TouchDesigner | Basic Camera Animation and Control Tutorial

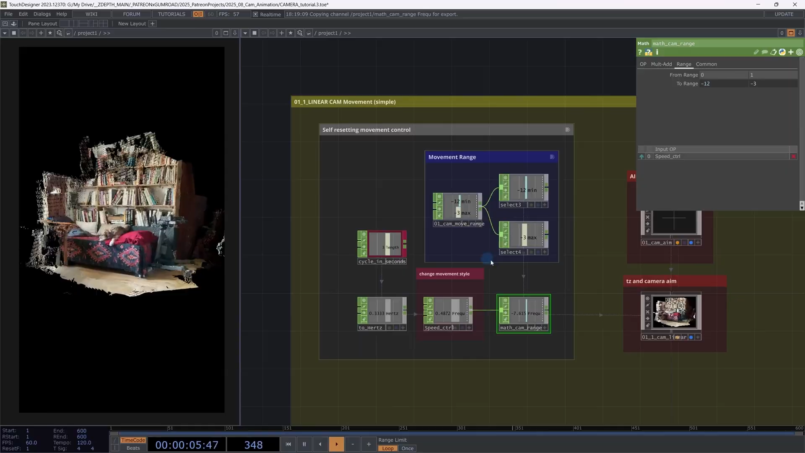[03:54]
And yeah, so that's it for the first camera animation.
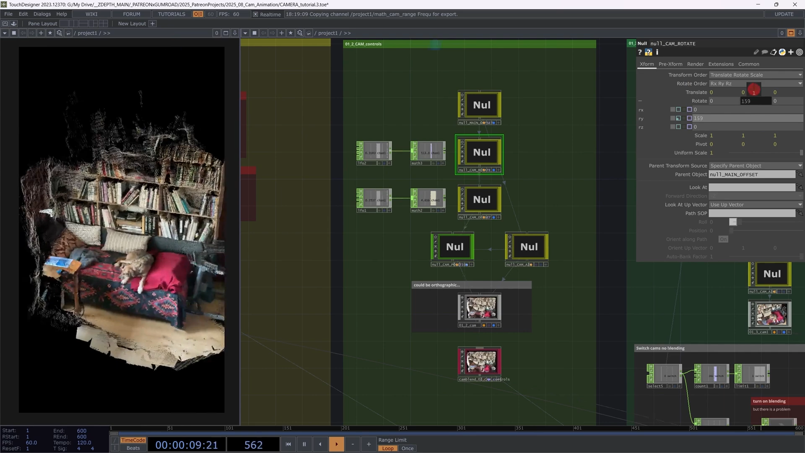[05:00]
without interfering much with the position. And as the third thing, I have the camera offset, which is connected to the cam rotate.
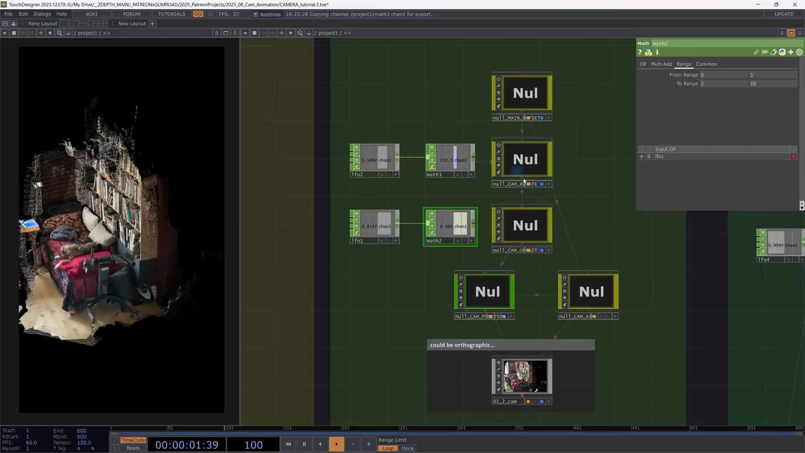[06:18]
The number values here are arbitrary,
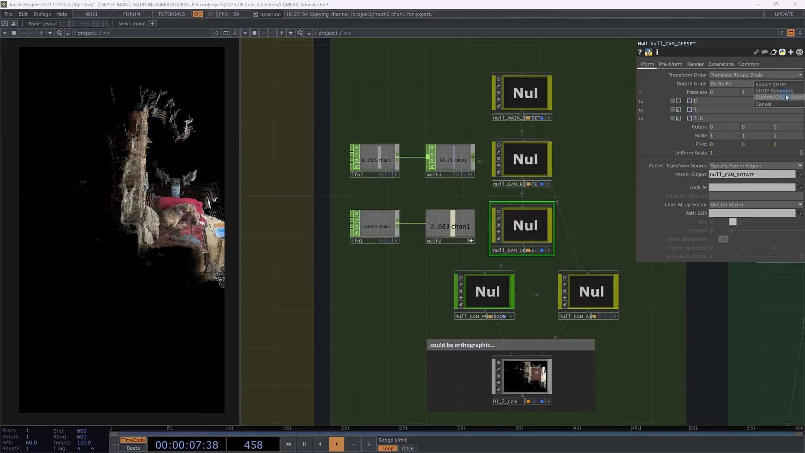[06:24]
connecting them to our translation Z of the camera offset.
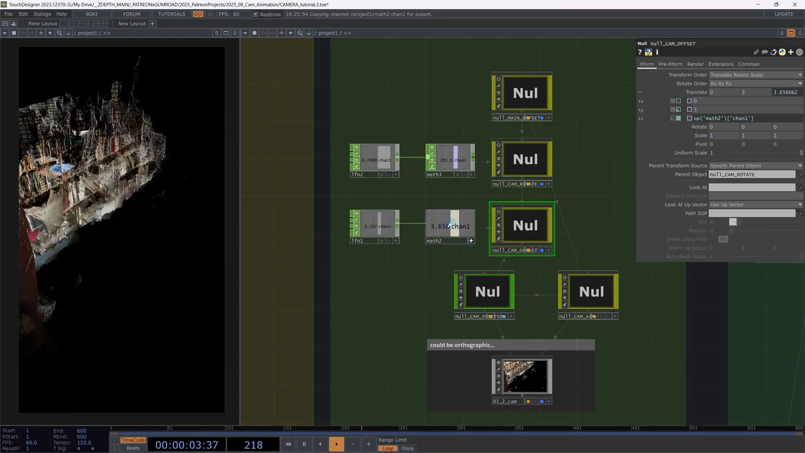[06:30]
So while we are rotating around the object, we are also moving away from it.